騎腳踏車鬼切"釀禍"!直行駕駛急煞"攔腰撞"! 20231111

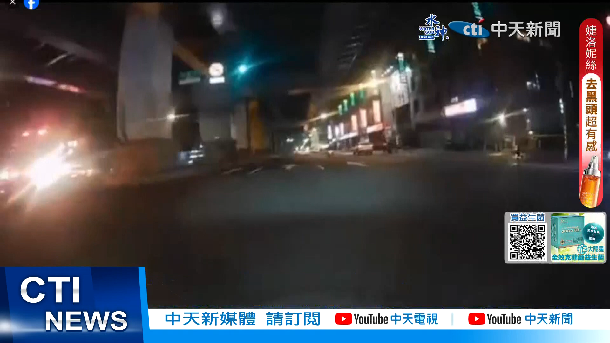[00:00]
路口绿灯，这时内侧一辆救护车鸣笛准备左转，结果下一秒，砰的一声，红牌重击，腾空回旋翻，骑士喷飞倒地，后座乘客更滑行近20公尺，车壳零件掉满地，另一辆重击也很惨，这只猛撞中央桥墩，横倒大马路。